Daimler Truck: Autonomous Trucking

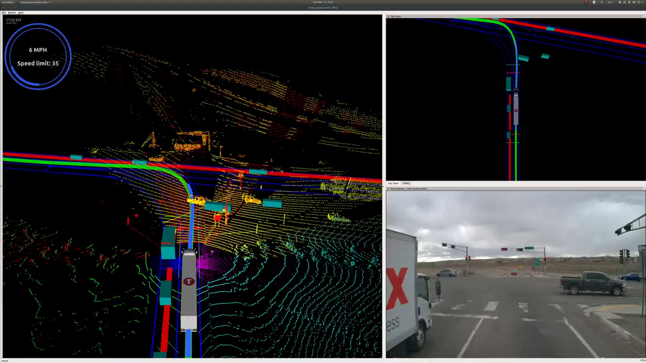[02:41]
the virtual driver we are the first to
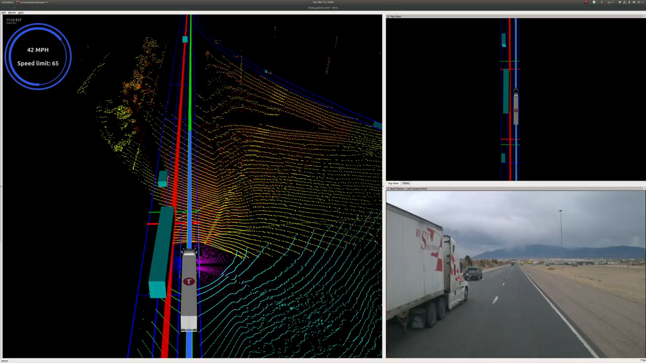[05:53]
and assesses the health of critical systems should there be any interruption or any errors our newly developed